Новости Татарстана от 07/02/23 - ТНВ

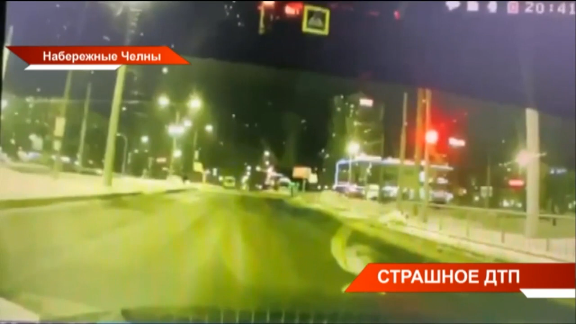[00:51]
Эти кадры с видеорегистратора автомобиля. Он следовал как раз за скорой. Вот карета обгоняет автомобиль справа и выезжает на перекресток проспекта Сюмбике и Вахитова на красный сигнал светофора.